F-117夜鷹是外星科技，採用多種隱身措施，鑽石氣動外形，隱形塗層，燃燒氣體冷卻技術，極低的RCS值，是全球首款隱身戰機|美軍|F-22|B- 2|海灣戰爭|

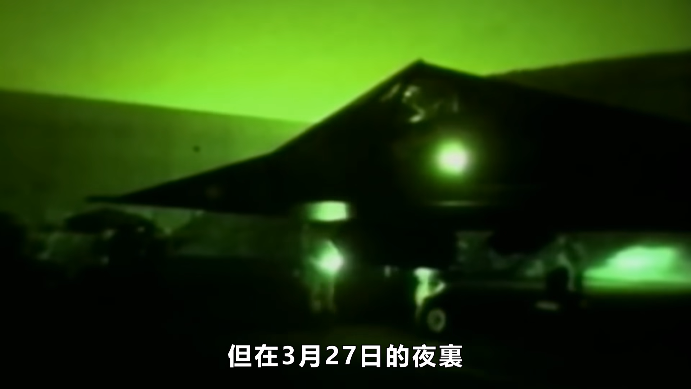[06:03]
一架编号为82-806的F117A正飞行在南联盟的领空上。
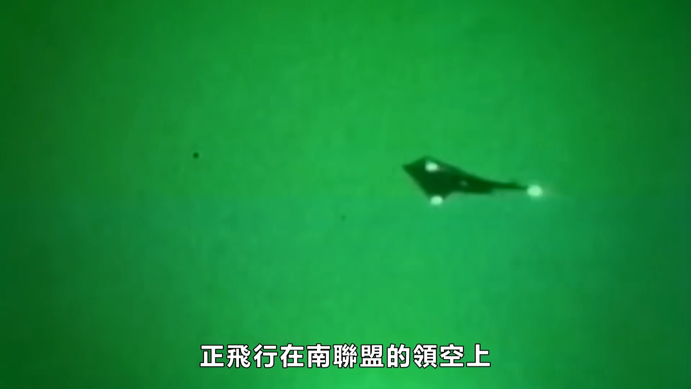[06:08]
刚刚完成攻击任务的飞行员戴尔·资尔科正准备返回意大利的空军基地,
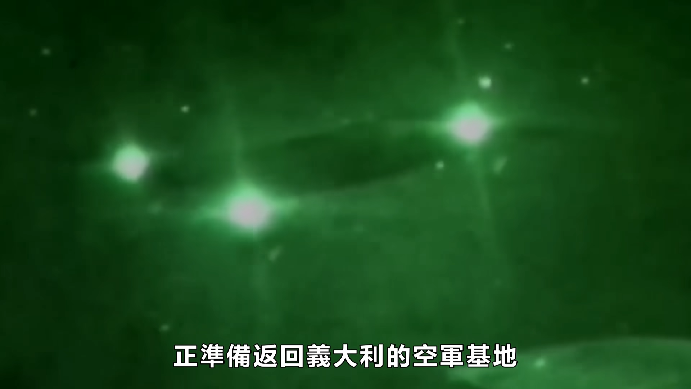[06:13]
突然,一枚苏制萨姆3防空导弹就朝着它飞了过来。来不及多想的资尔科上尉在坐机被导弹击中后,
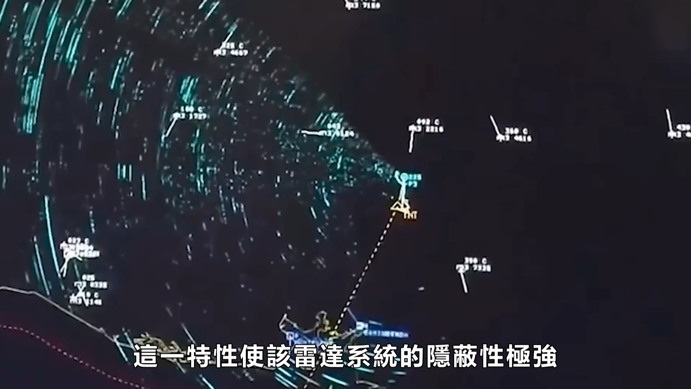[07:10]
这一特性是该雷达系统的隐蔽性极强,
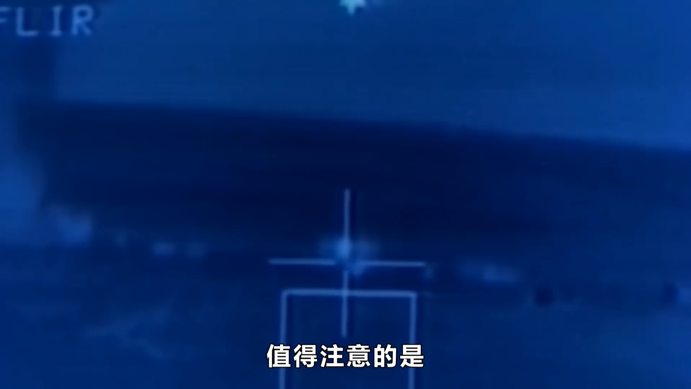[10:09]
值得注意的是,该系统一旦截获目标,就会自动跟踪目标,同时会让激光装置照射目标进行测距,并把目标从前世红外装置移交给下世红外装置进行目标瞄准。
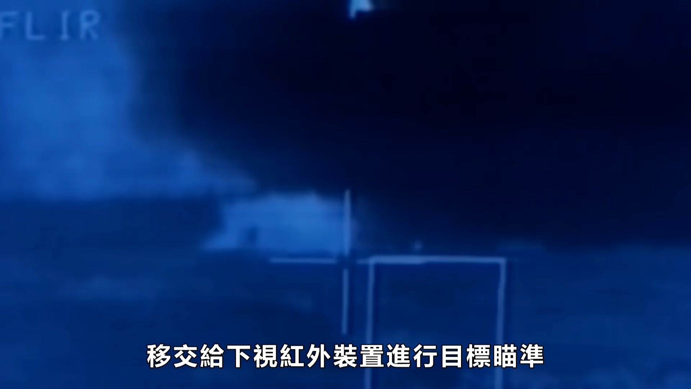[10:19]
虽然F117综合性能不佳,但战绩还是值得肯定的。
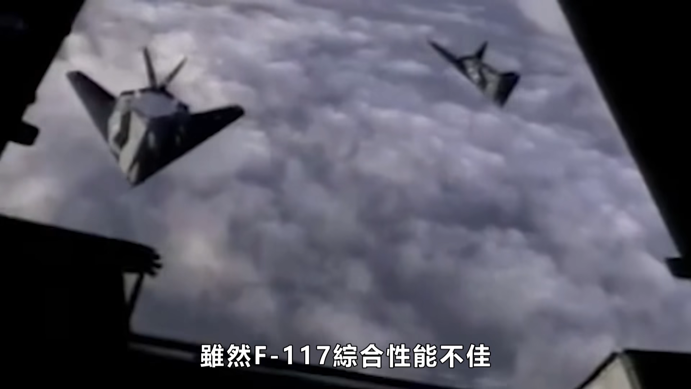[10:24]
F117第一次参与的大规模实战是在1991年的海湾战争期间。
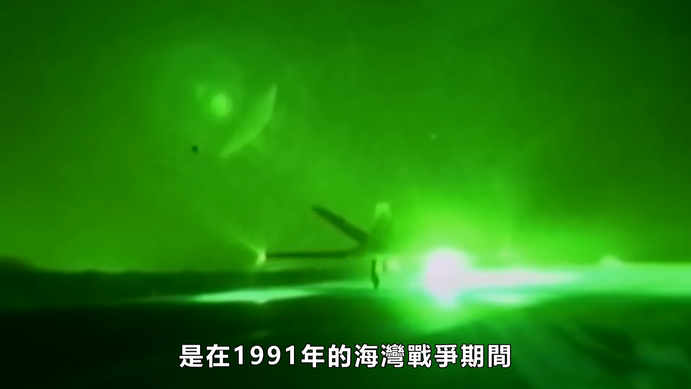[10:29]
1991年1月17日凌晨,
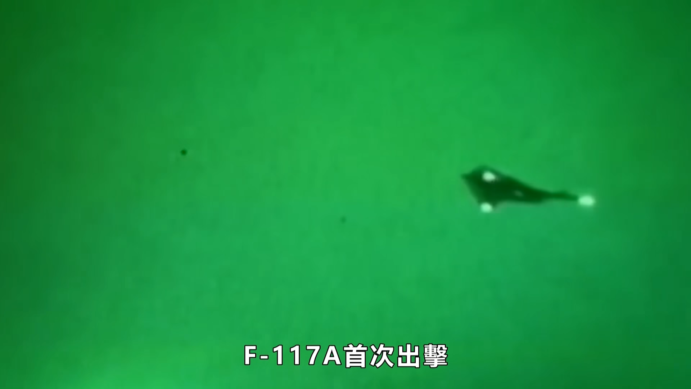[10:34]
F117A首次出击攻击了伊拉克军队的通讯指挥中心、混凝土机库等大量高价值目标,
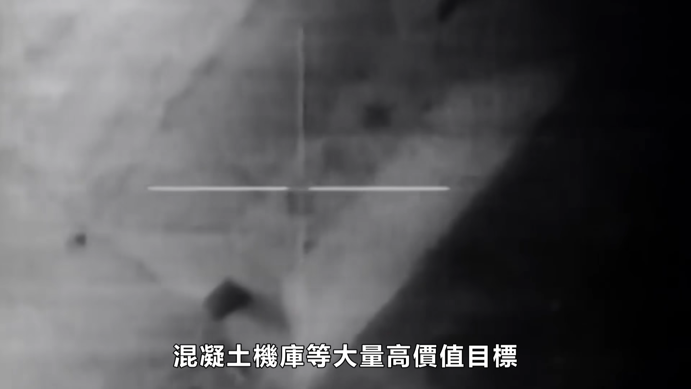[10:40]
同时也拉开了沙漠风暴行动的序幕。仅在战争第一夜,就成功抵达伊拉克首都巴格达上空,并成功命中巴格达市中心的电信电报大楼。
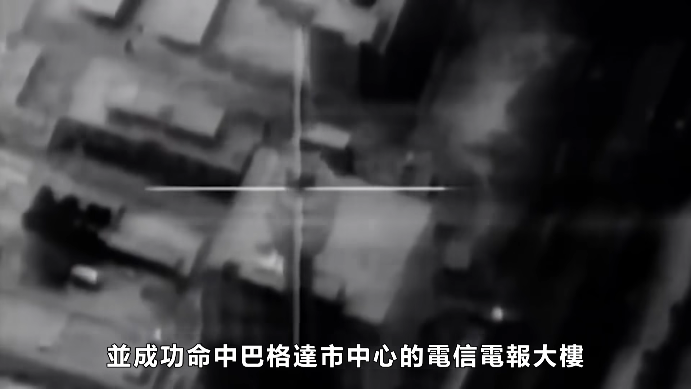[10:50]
在整场战争中,F117总共飞行了约1300架次以上,击中了1600多个高价值目标,